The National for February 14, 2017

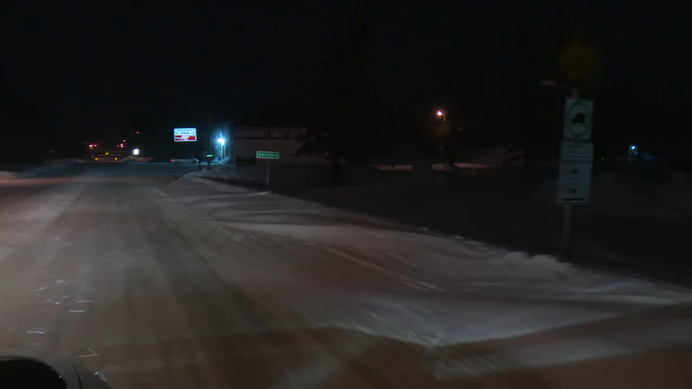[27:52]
By 4:30 Saturday morning, the temperature is down around minus 17. I've been out all night and I start to think nobody's gonna cross.